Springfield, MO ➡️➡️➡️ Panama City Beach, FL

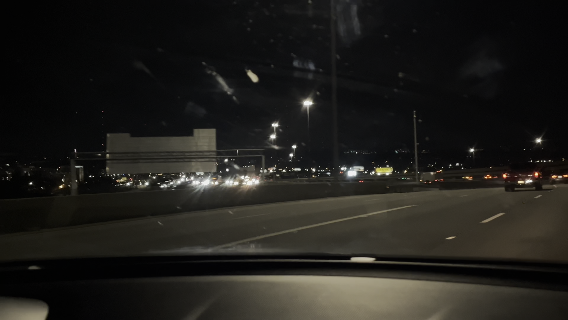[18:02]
A little lit up town. We haven't spent much time in it.
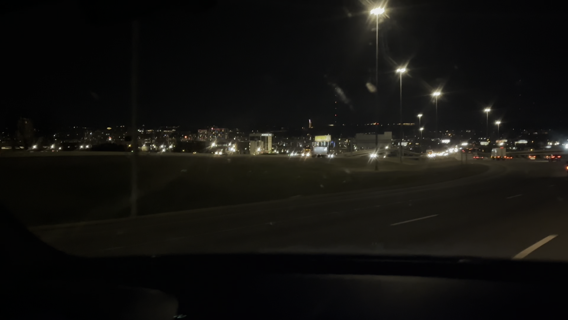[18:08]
We saw Tammy in Hoover, Alabama, which is right outside of Birmingham, but it's got a little downtown area.